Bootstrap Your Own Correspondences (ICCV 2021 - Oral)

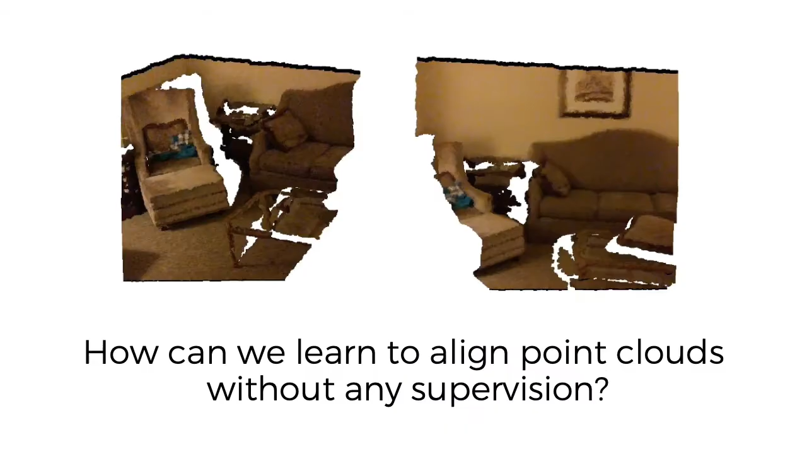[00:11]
In this work, we tackle the problem of geometric point cloud registration. That is, given two point clouds, how can we find the transformation that best aligns them?
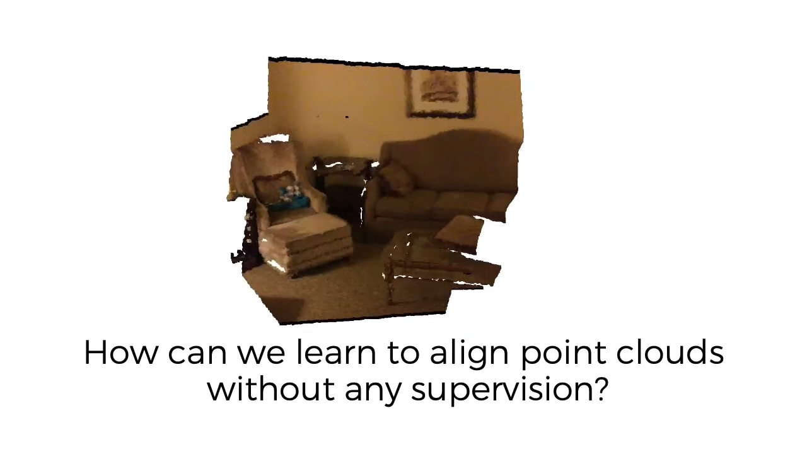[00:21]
We're interested in doing this without relying on any supervision. This task is typically solved by finding corresponding points between the two scenes.
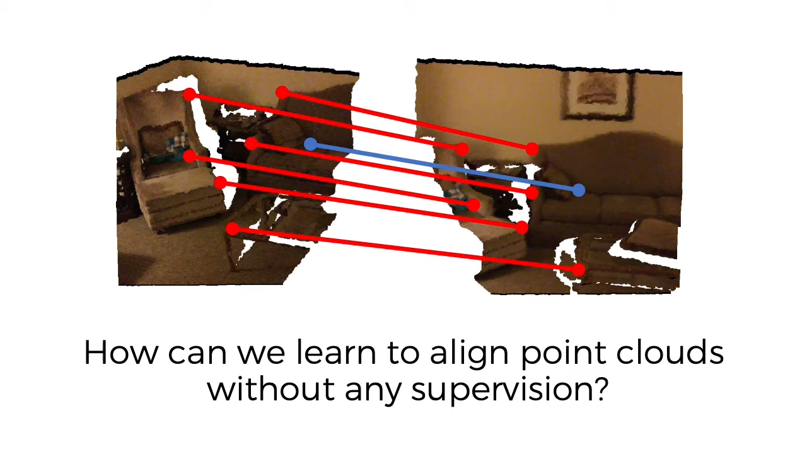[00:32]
For example, the corner of the pillow or the top left corner of the couch. While those might be easy to discern from a colored point cloud, the task becomes much harder if we only rely on the raw, uncolored point cloud.
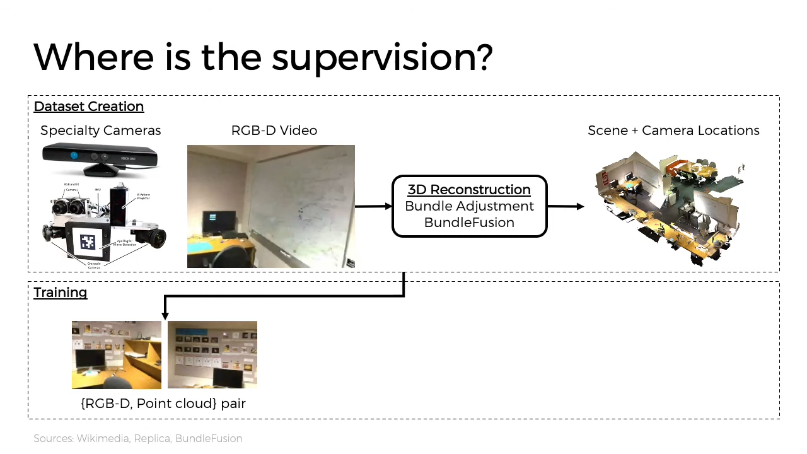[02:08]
For training, we can sample point cloud pairs from either the video frames or crops of the reconstructed scene. Then we can train a geometric feature encoder using the supervision coming from the reconstruction.
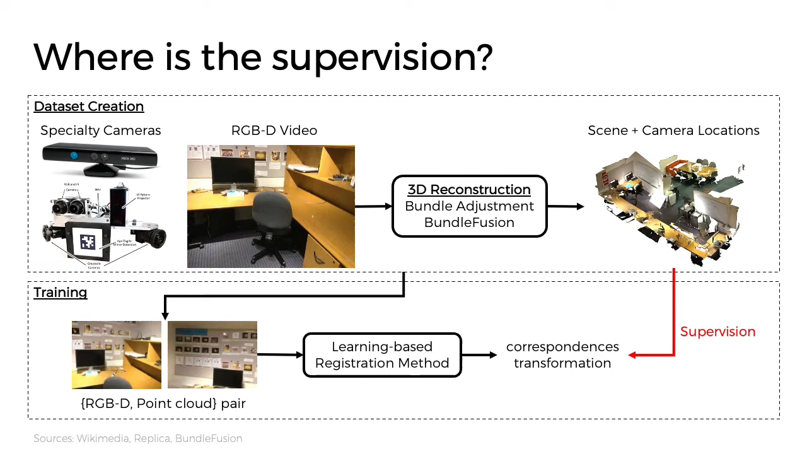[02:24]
Ideally, you'll be able to learn directly from the RGBD video without requiring any additional pre-processing.
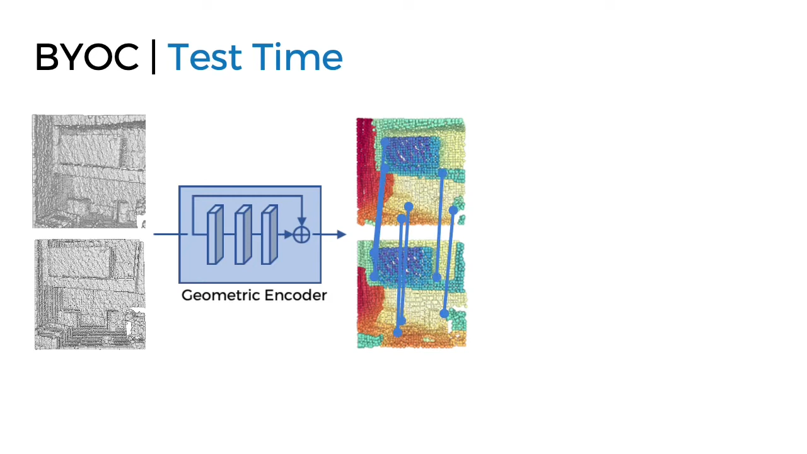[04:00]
estimate correspondence, and then register the scene by estimating the transformation that best aligns the correspondences.
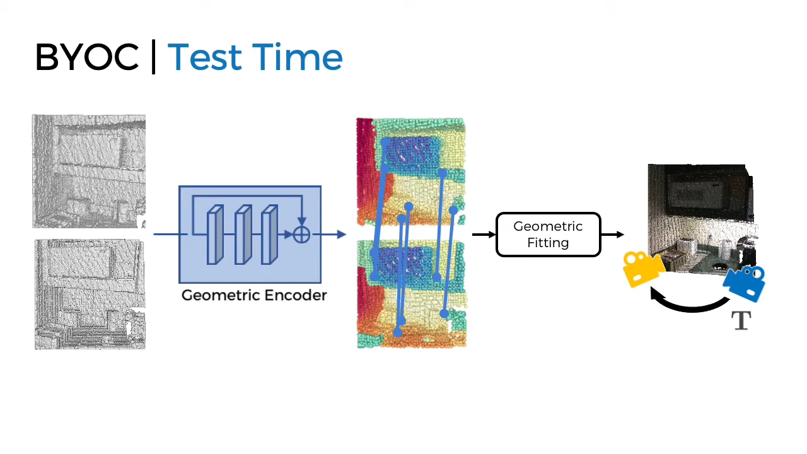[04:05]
But why should any of this work?
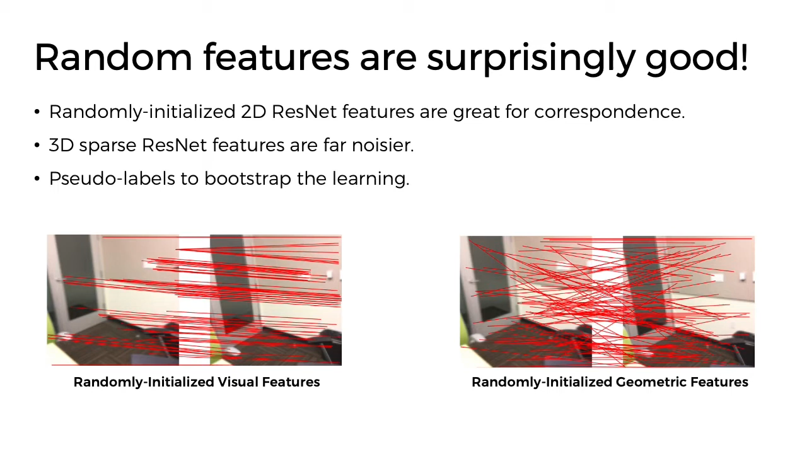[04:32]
Our core insight is that correspondences from a randomly initialized network can serve as pseudo-labels to bootstrap visual and geometric feature learning. Now, we discuss our approach in more detail.
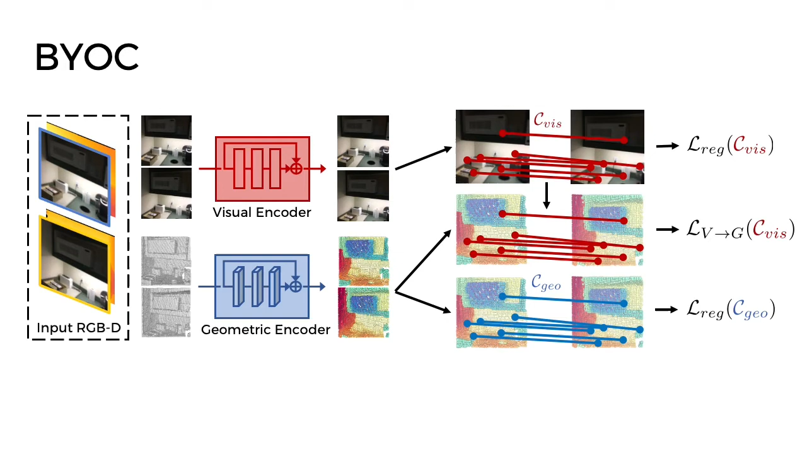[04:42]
We first focus on feature extraction. Given an RGBD image, we would like to generate a point cloud where each point has both a visual and a geometric feature descriptor.
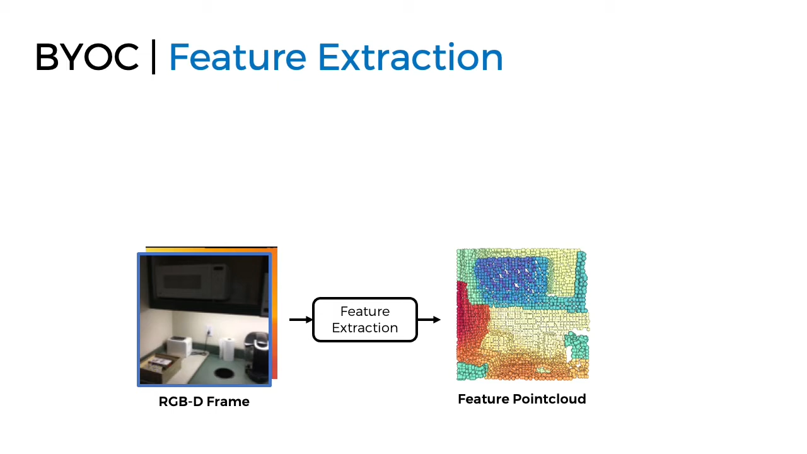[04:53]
We first generate the point cloud using the input depth and camera intrinsics. We then use a 2D ResNet to extract visual features from the image, and a sparse 3D ResNet to extract geometric features from the point cloud. At the end of feature extraction, each video frame is represented by point cloud where each point has a 3D coordinate, a geometric feature, and a visual feature.
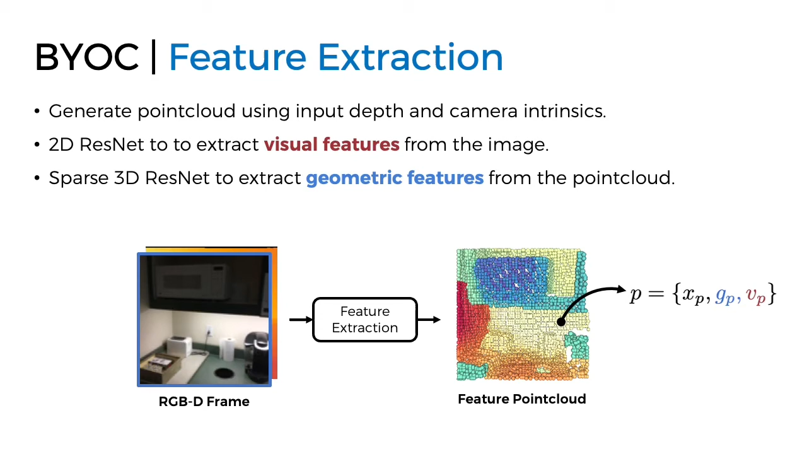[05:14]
We then extract the correspondences for each modality separately.
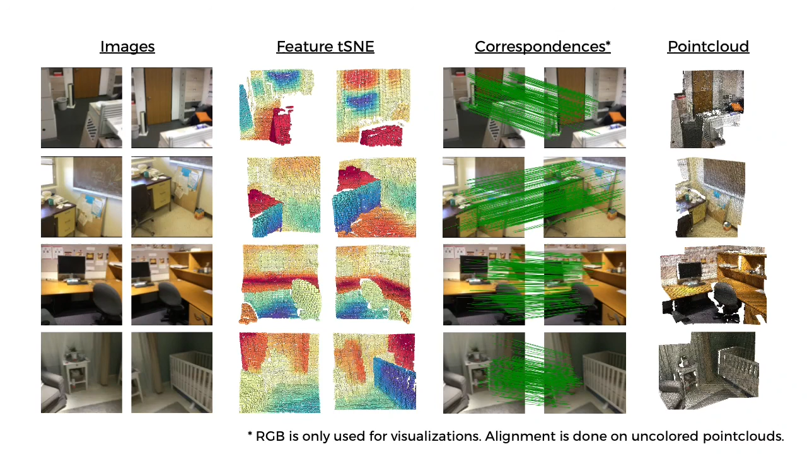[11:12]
such as the top of the table or chairs, being cleanly delineated from the rest of the scene. This results in accurate correspondence and registration, as shown in the rightmost two columns.